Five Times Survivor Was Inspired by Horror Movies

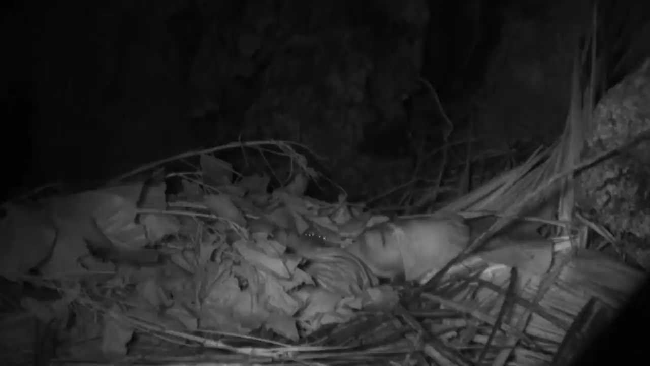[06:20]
It is truly one of the strangest sequences in Survivor history, depicted in black and white with jump cuts, shaky cam, and speed ramps galore.